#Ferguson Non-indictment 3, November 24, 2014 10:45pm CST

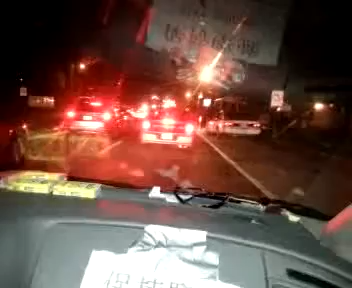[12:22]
Did you write down that license number already? I don't know. I've written down so many. Illinois V323168. Where did you see it? I saw it over on
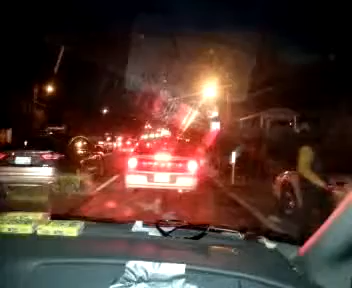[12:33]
over by the Walgreens. What kind of car is that? I can't tell what kind of car that is. No, I don't think that. Is that a Buick?
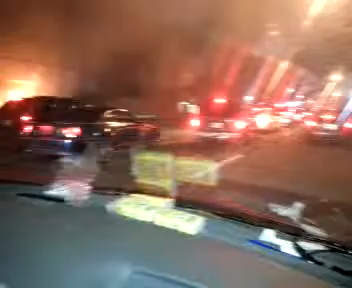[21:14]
It took them forever to get over to the Walgreens and then over to the Little Caesars and then the other. Yeah, no kidding.
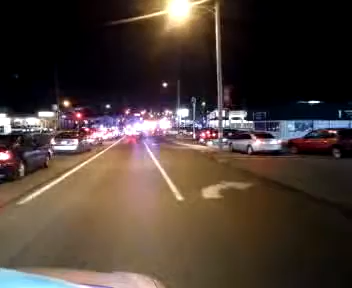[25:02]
Are you okay up there? Yeah, I'm okay. Okay. Yeah, he's okay. Do you need her to stop? As you walk, you see right now, heavy police presence at the Walgreens, like going in with guns drawn,
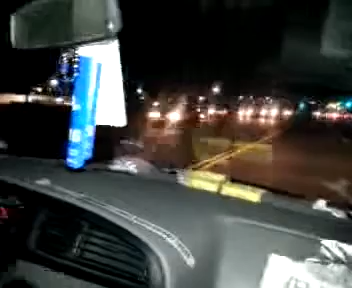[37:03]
Not yet. Well, you can't see. Security. I don't know. No, the Walmart is closed at 5 o'clock already. Yeah. Oh, really? Does it seem to be anybody?
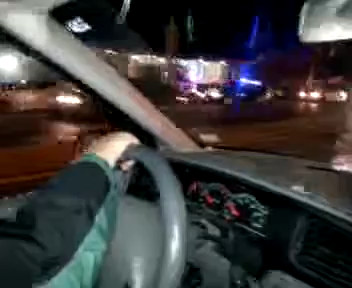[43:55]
Oh, there's police over here. The adult daycare. That's not good. Is it the Taco Bell that right there?
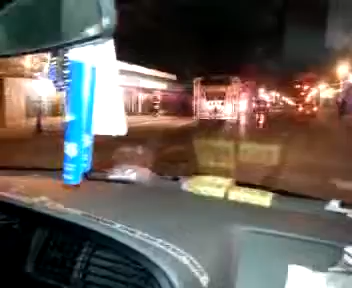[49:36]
Oh, they're, yeah, that was, oh, that was, yeah, that was, that they was burned it. Did they burn it? It was broken into before.
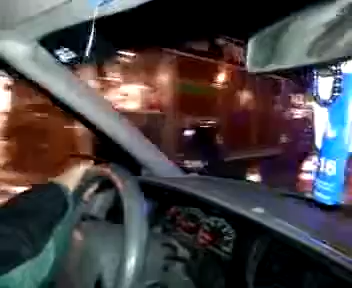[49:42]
No, it's burned. Oh, dear. It's burned. There's Yeah, the